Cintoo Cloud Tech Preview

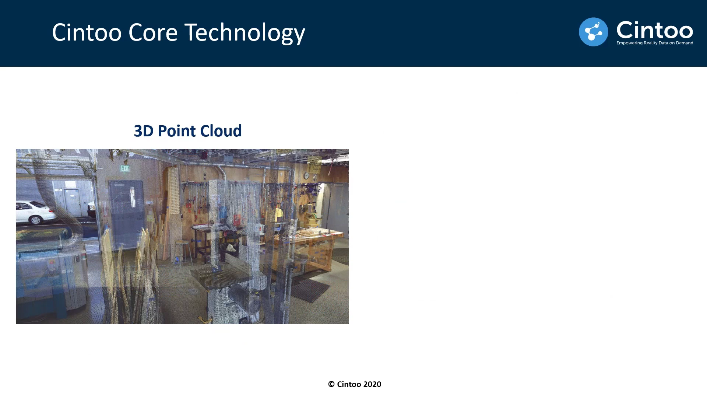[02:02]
The core technology behind Cine2Cloud took many years of research and development.
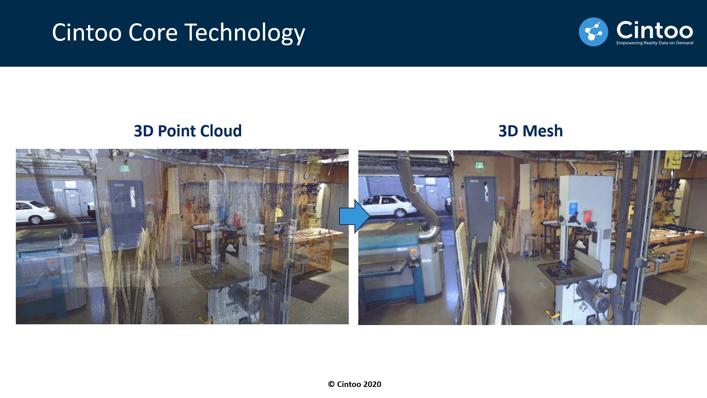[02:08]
We can turn each point cloud from each scan into a very high resolution 3D mesh that can
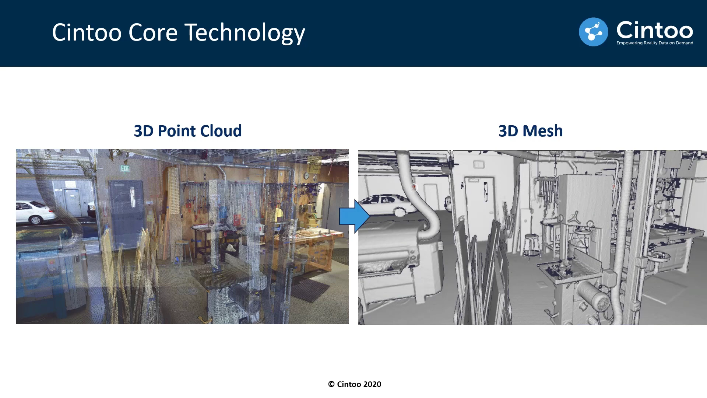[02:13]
then be streamed very fast in a web browser. People would call us the Netflix for 3D data for this very reason. One first good news about this point cloud to mesh technology is that it will make your laser scan data 10 to 20 times smaller and therefore much easier to upload to the cloud. The other very good news about this technology is that we retain the accuracy of the source scans on the structure
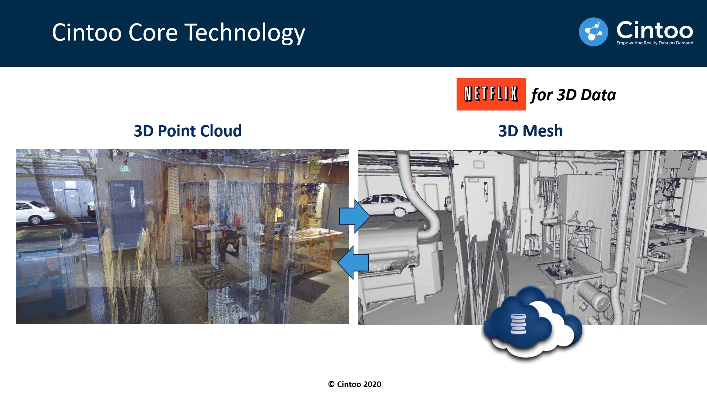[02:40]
of the project and we are able to perform the mesh to point cloud inverse transformation so that you can get back your point cloud in its original form, size, density, color and structure.
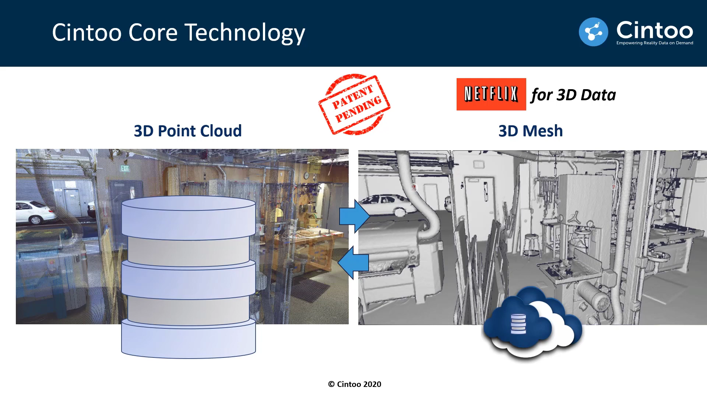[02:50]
This is very unique to Cine2. The way it works is the following.
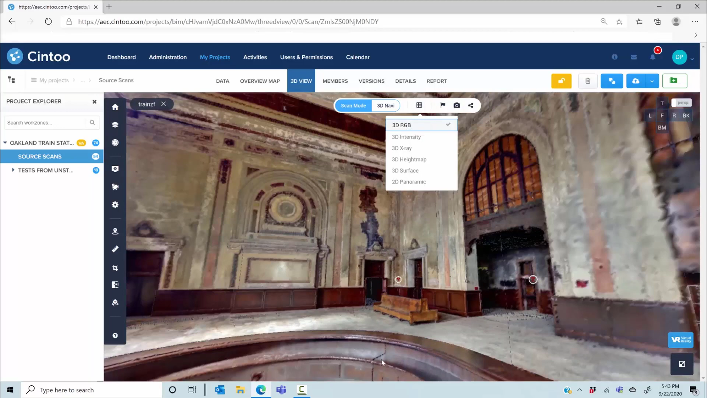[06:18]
By removing the color from the 3D mesh you will really see what Cine2's technology is all about.
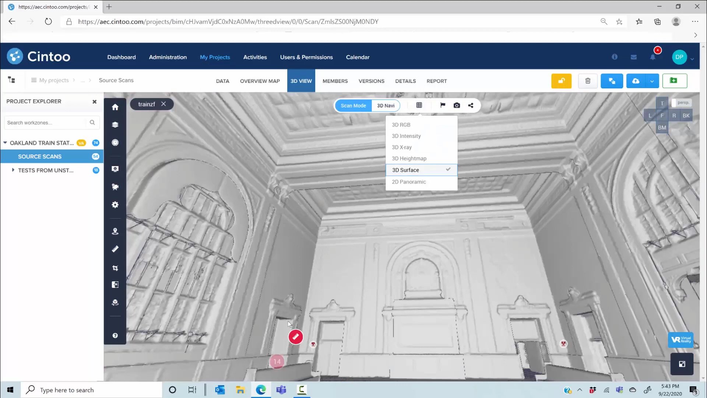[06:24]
This is the surface mode where we can really see what has been captured by the laser beam independently from the RGB sensor. From this camera angle if you look at this from the 3D RGB or 2D panoramic image mode you'll see almost nothing.
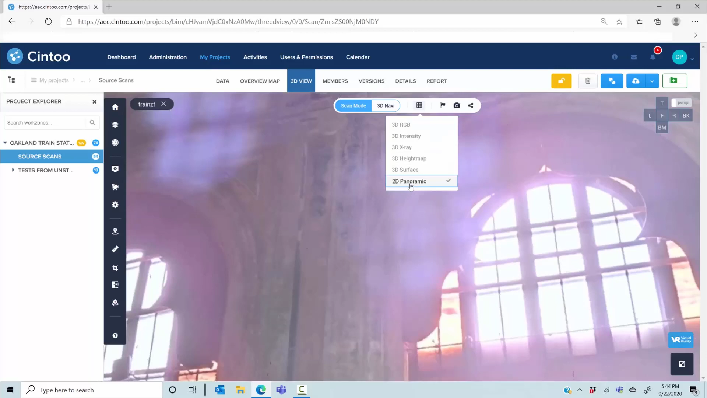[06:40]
But switching to the 3D surface you really see every single detail for the geometry that has been captured with the scanner.
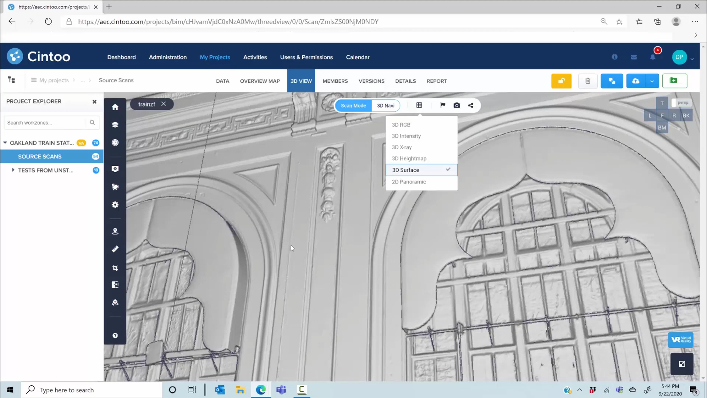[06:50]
And of course the higher the density of your scan the higher the density of your mesh. So let me switch to another vantage point
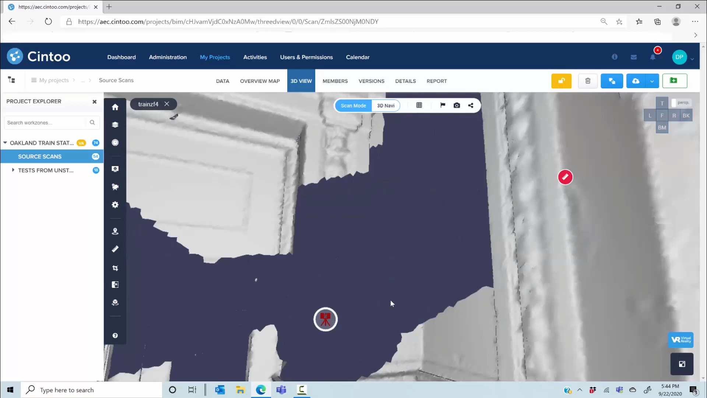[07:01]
like this one to show the mesh streaming happening. And you will get the finest level of detail if you zoom in.
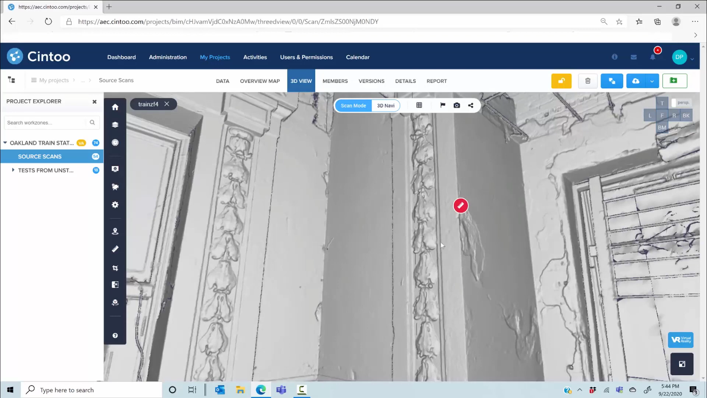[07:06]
This shows you what the technology can do for you.
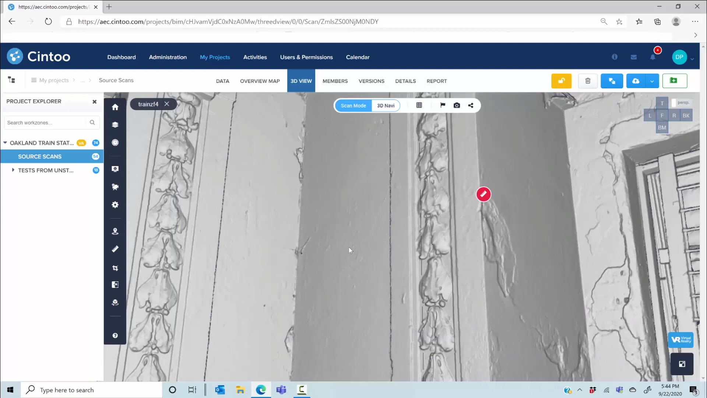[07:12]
It will reveal details in your scans that you have probably never seen before and it makes the data much easier to interpret.
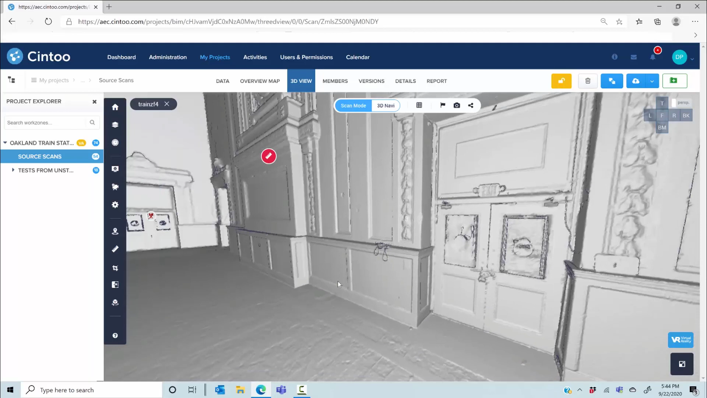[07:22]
You can use the surface mode or any other 3D display mode to take measurements, picking the exact 3D points that you want that you can then save with the context.
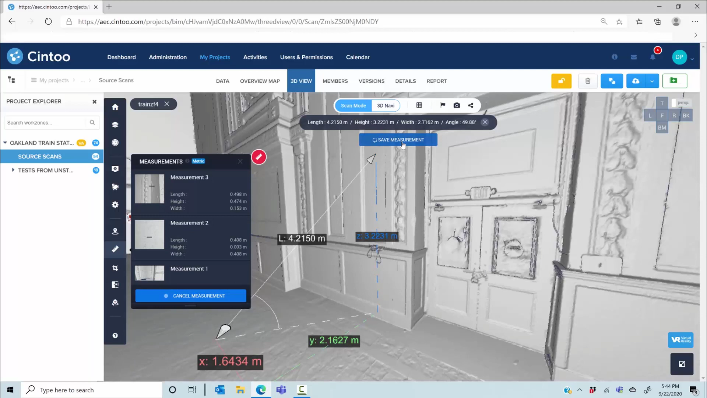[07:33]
You can also create annotations which can be notes, private notes, or issues.
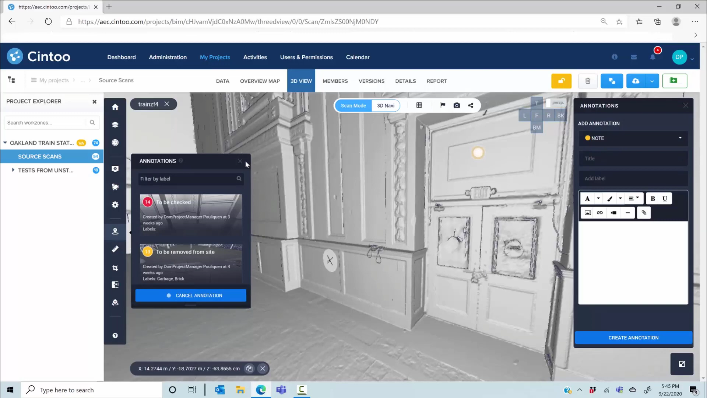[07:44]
So now let me show you some of our other display modes like this height map.
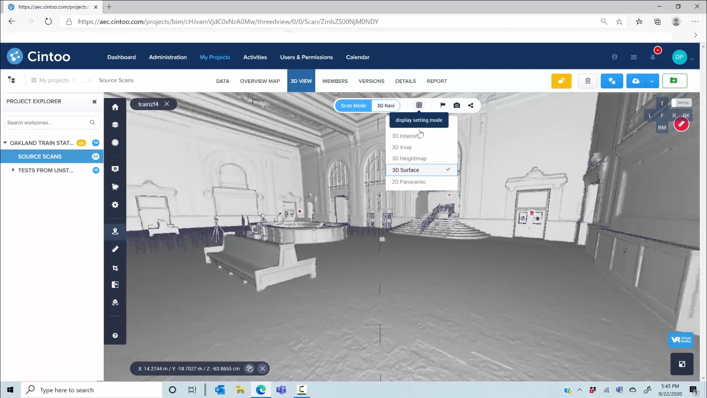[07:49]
In this case we will colorize the mesh based on the z-axis.
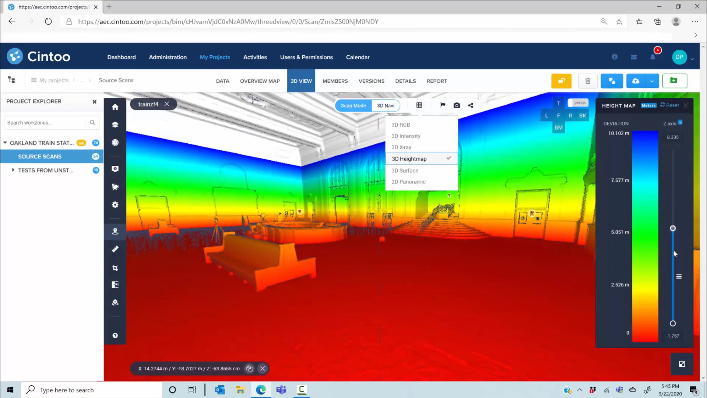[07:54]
This could be used to give you a good sense of your floor flatness.
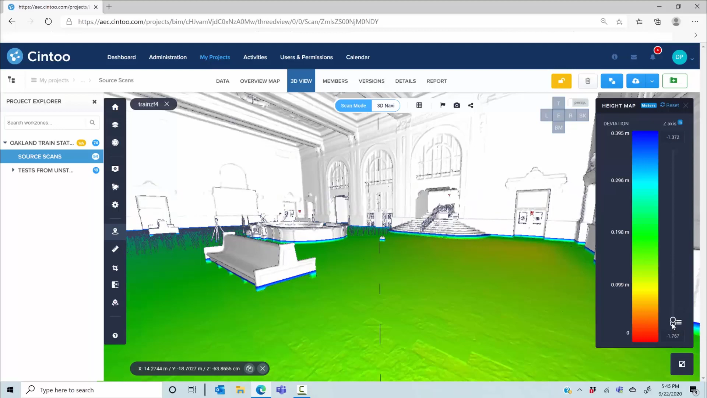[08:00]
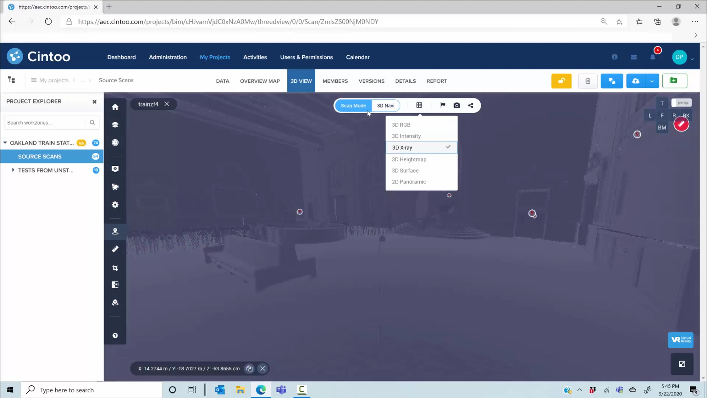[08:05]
Another one is the x-ray vision mode and this one is useful when you switch from the scan to scan navigation while in 3D viewing.